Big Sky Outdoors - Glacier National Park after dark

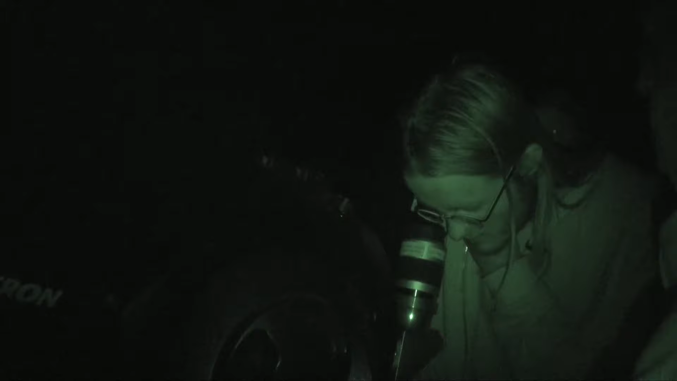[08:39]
You know, if planets are out, we'll certainly look at those. Yes.
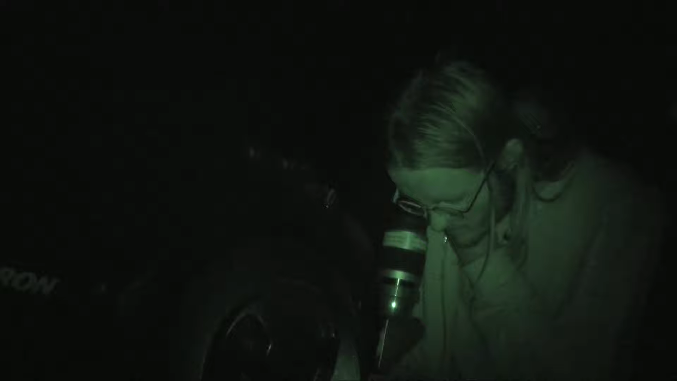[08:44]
Beyond the rings, in between the rings. Yeah, I can. All right. Amazing. Looks like an eye. But then deep sky objects as well, like nebula and galaxies, and there's lots of really cool stuff to see.
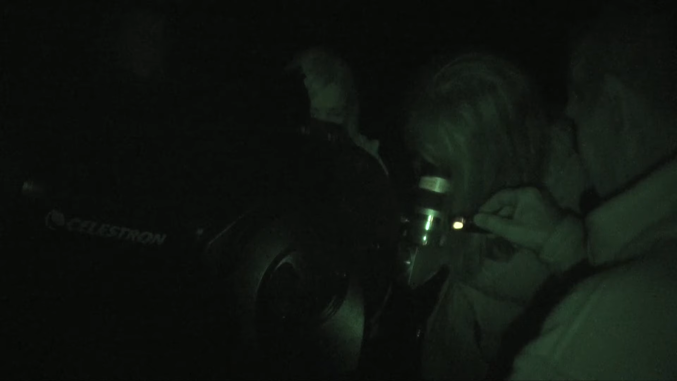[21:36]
at something that you have in your scope, and they go, oh, wow. You have all the cameras.